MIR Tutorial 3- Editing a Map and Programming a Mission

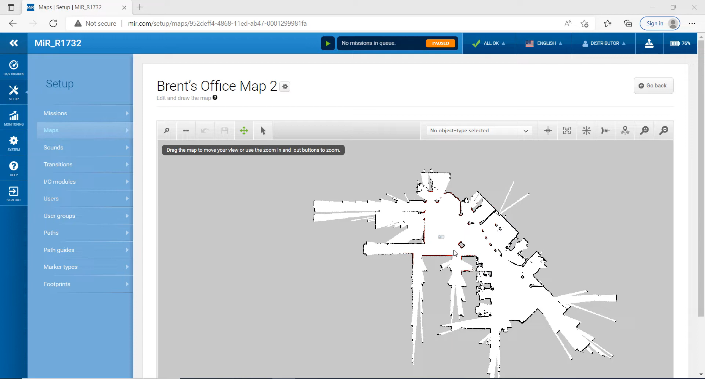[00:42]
create the map last week we also were able to tell the map where our robot is let's come in here and let's do a little bit of editing on the map so as you can see you can kind of scroll in and drag around first thing I want to do is I want to create some walls so that we have some good walls so you kind of come up here while we're in maps and you go to and click on walls and I'm just gonna start outlining some walls here by using these dots right here so I'm gonna draw a new line I'm gonna go ahead and I'm just gonna do a dot from there to there and then I'm gonna hit the finish current line I'm gonna continue to do that for some of these other walls that are around here so let's go around and do that
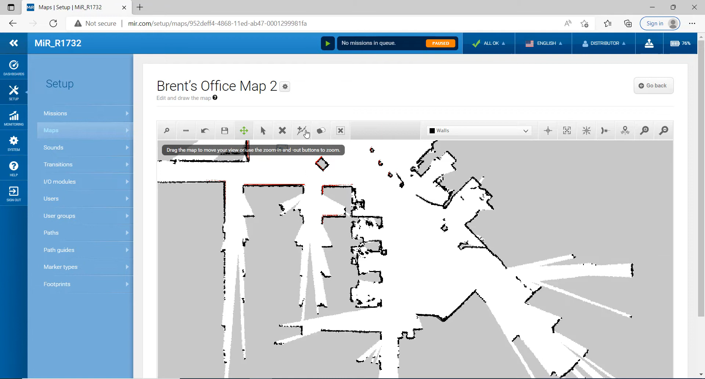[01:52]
all right the next thing I'm gonna do is I'm gonna make some forbidden zones that's basically where we do not want the robot to go so I'm gonna kind of click on this down arrow here I'm gonna click on forbidden zone and then what we're gonna do is we're gonna move around and
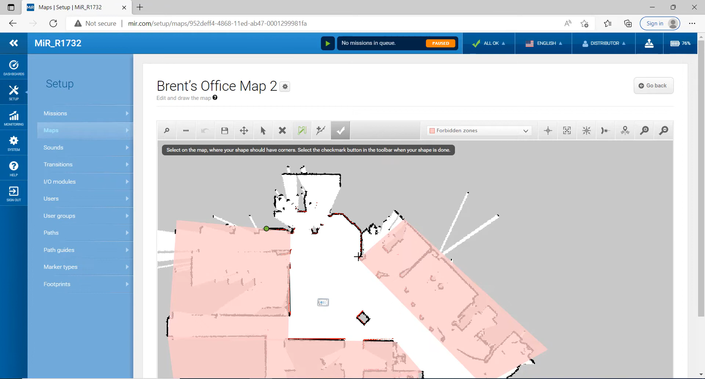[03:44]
in mind a forbidden zone is really just an area that you do you don't ever want this robot to go into so no matter what it will not go into these zones that I'm creating here so really where this robot can go is just kind of in this area here all right I'm gonna go ahead and click Save Current Map